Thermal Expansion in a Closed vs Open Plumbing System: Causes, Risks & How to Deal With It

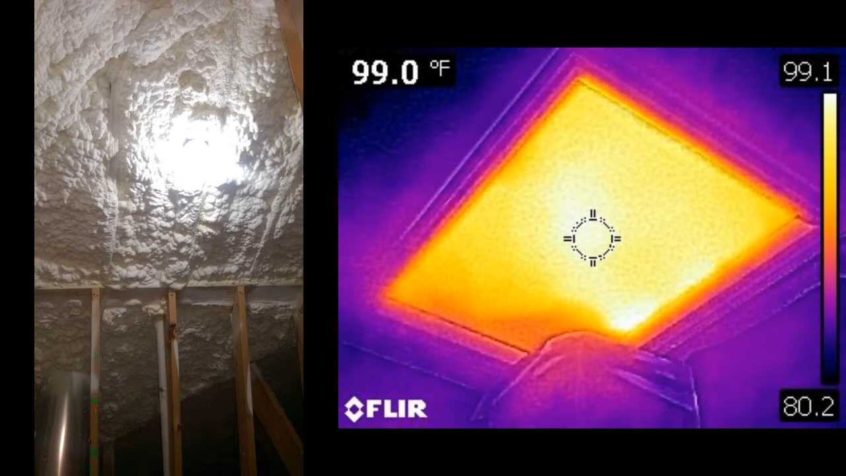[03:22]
On screen: spot 99.0°F
as you can see here with the thermal camera pointed at the uninsulated drywall covering my attic entrance, on a nice day in April?